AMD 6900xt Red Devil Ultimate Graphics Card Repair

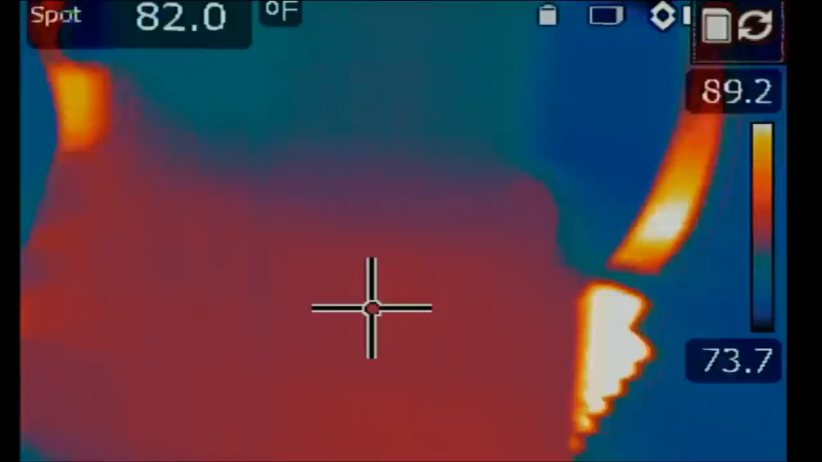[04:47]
On screen: spot 82.0°F
let's go over to our thermal camera and we're going to inject voltage at the coil where
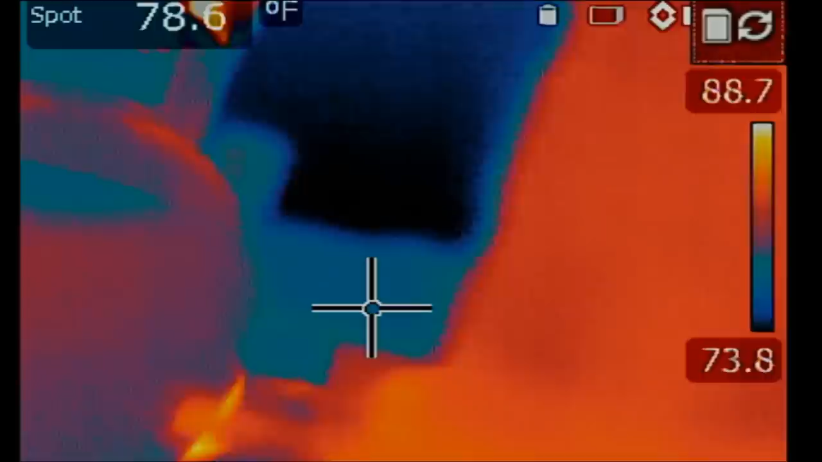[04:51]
On screen: spot 78.6°F
we measure it for a short and let's see if we can figure out where
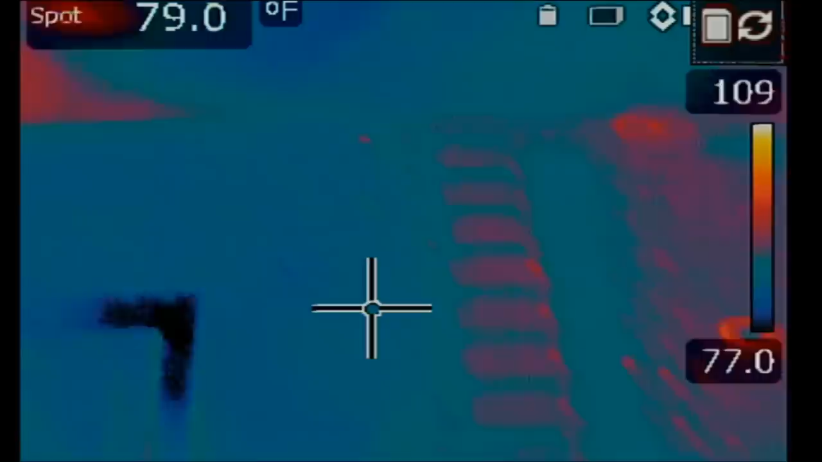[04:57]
On screen: spot 79.0°F
the short is coming from i'm going to focus on those chips right here
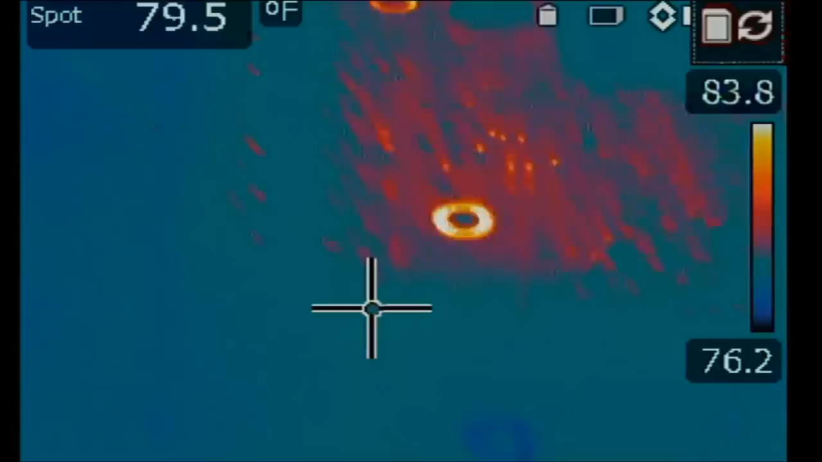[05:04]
On screen: spot 79.5°F
based on my experience working on
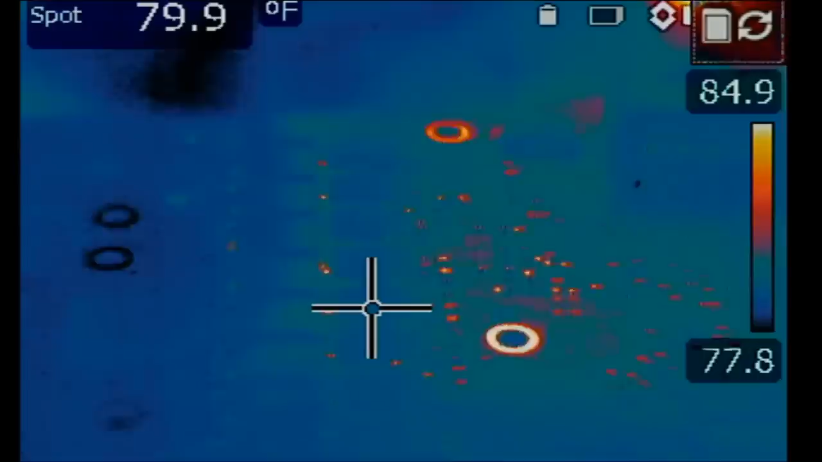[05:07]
On screen: spot 79.9°F
shorts on the 12 volt inputs it's usually the vehicle circuit
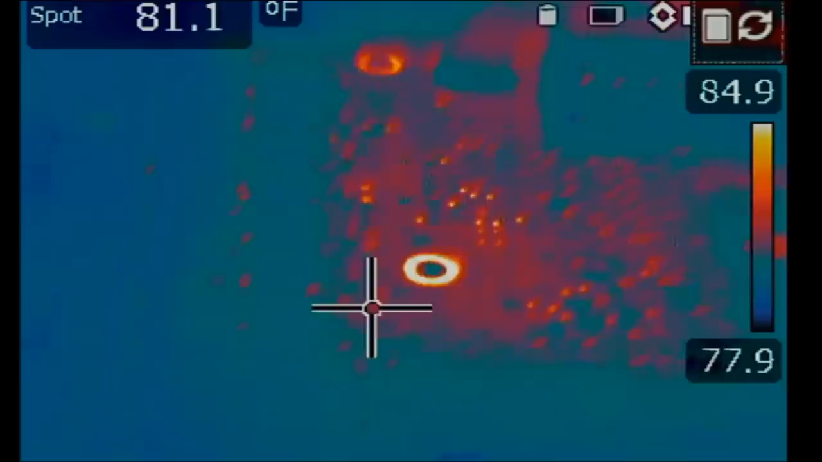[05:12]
On screen: spot 81.1°F
one two and three inject voltage inject voltage right off the bat i saw something that got hot on the bottom let's
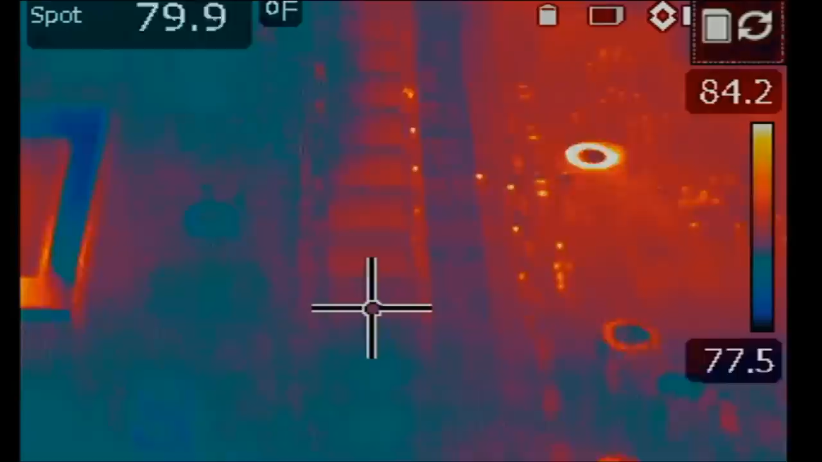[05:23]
On screen: spot 79.9°F
try this one more time see it right at the bottom let go heat spot goes away
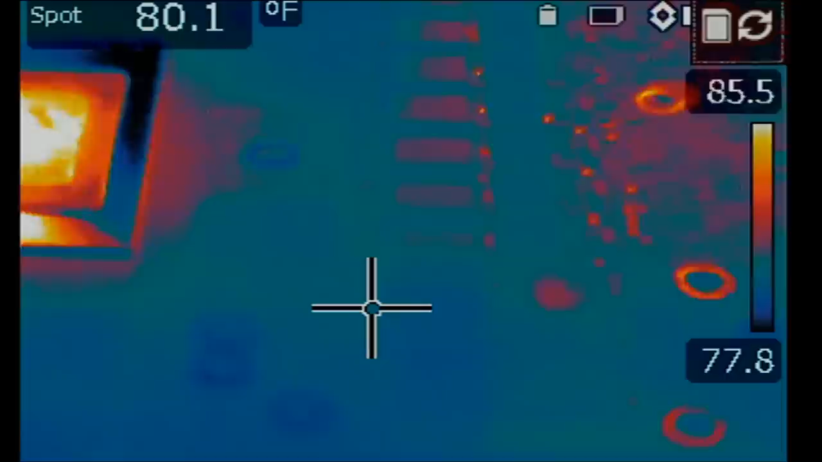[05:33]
On screen: spot 80.1°F
yeah right
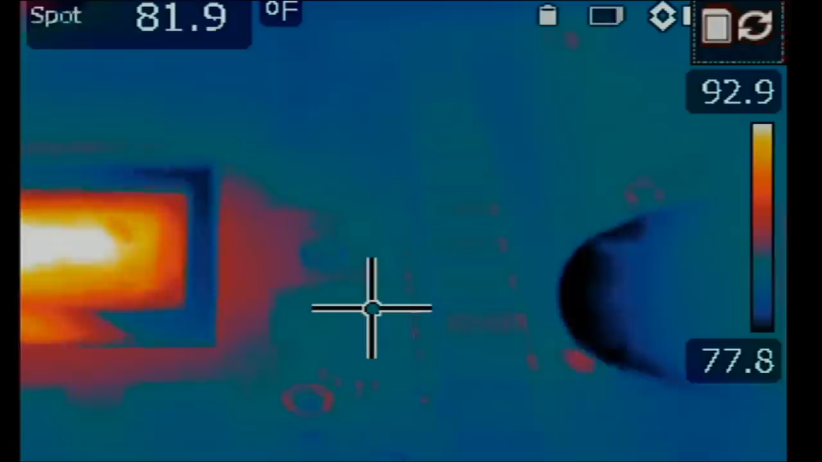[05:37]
On screen: spot 81.9°F
there right there and that's the third mosfet from the bottom